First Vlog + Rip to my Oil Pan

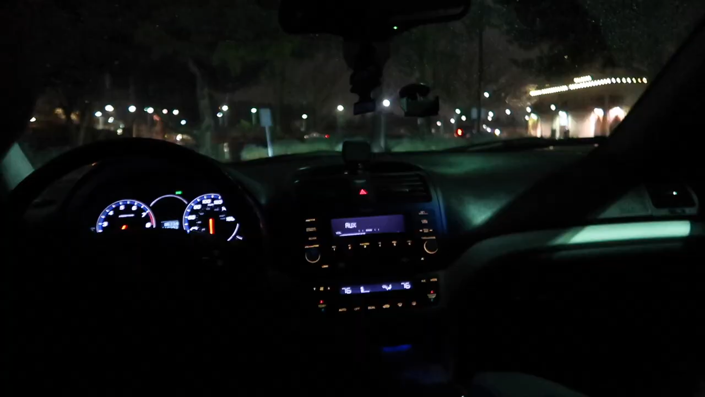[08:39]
Ready? Ooh, holy shit.
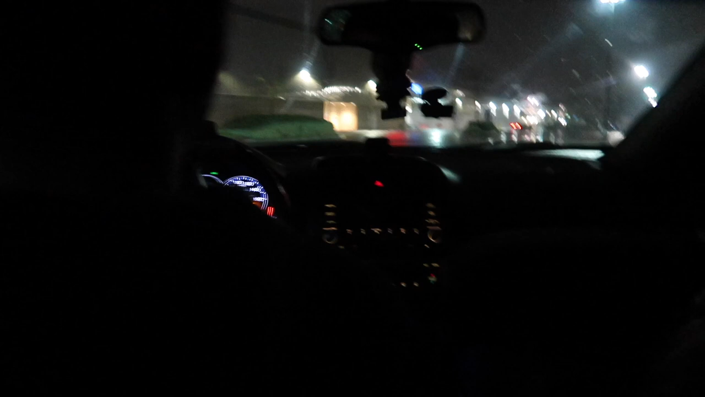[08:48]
Oh! I fucking saw it. Security right there. It is? Yeah. Look. Where? You see the lights?